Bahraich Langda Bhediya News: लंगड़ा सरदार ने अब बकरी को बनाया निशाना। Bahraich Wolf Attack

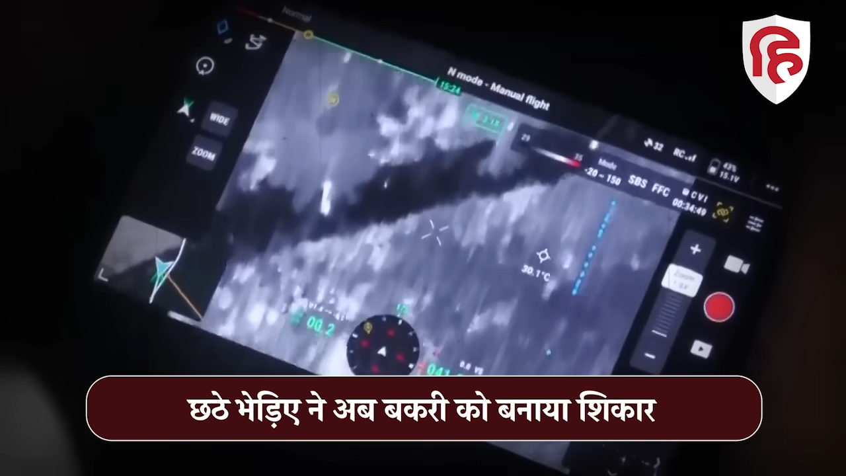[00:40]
On screen: spot 30.1°C
भेडिया दिखाई भी दिया लेकिन कुछी देर में चक्मा दे कर वो अंधेरे में गायब हो गया मामला